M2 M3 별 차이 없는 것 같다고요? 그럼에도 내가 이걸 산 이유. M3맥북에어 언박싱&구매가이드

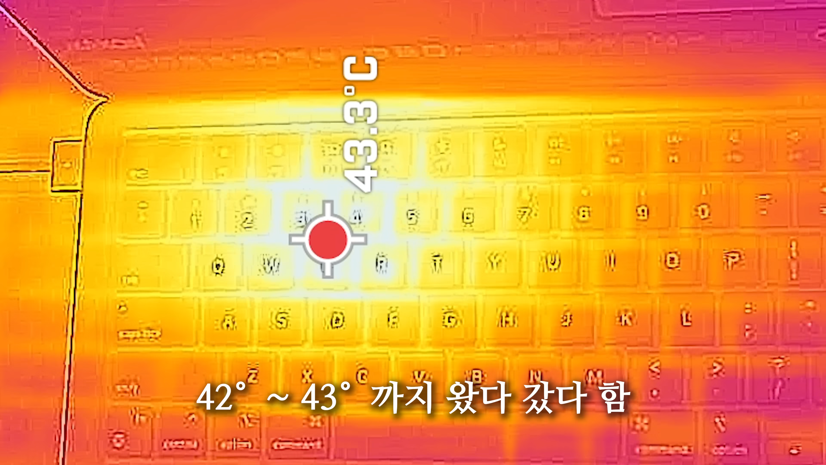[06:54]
On screen: spot 43.3°C
42도에서 한 43도까지 왔다 갔다 하는 걸 확인할 수 있었습니다 2회차 정도 가니까 발열이 꽤 나오는 걸
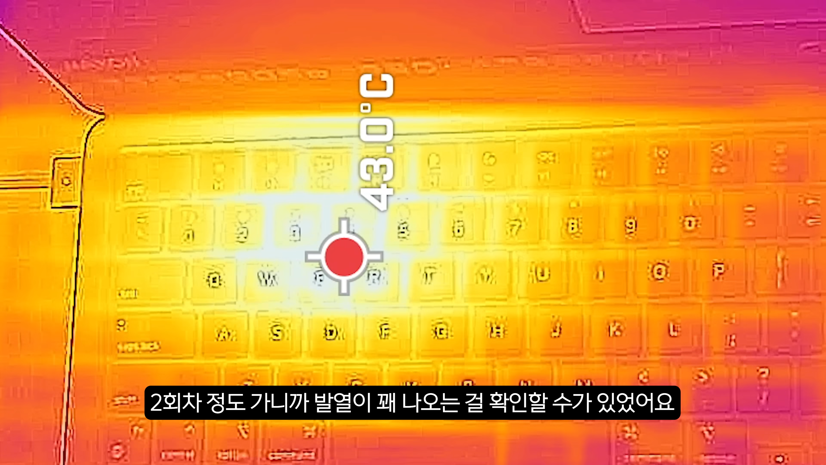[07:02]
On screen: spot 43.0°C
확인할 수가 있었어요 추가적으로 저희 주연 채널 커뮤니티에다가